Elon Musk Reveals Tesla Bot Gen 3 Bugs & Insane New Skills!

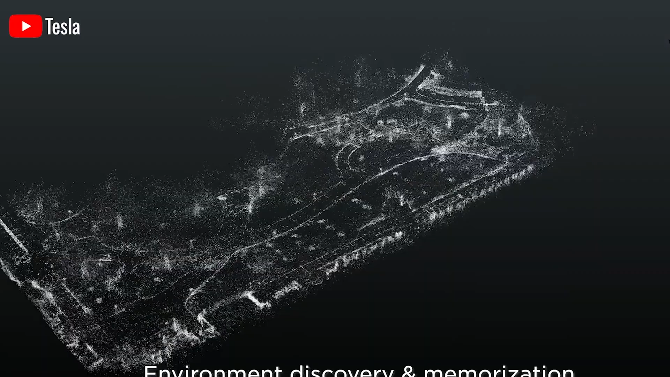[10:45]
In contrast, companies like Boston Dynamics use depth cameras that can build detailed 3D spatial maps with precision down to 1 to 2 centimeters.
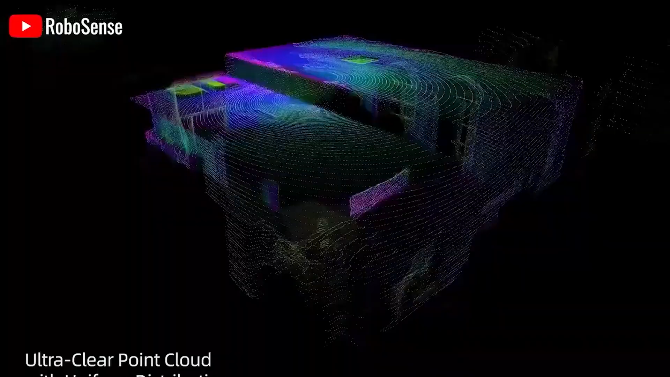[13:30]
This includes integrating advanced tools like LiDAR or high-precision depth cameras, and enhancing the force sensors and IMUs to be faster and more sensitive.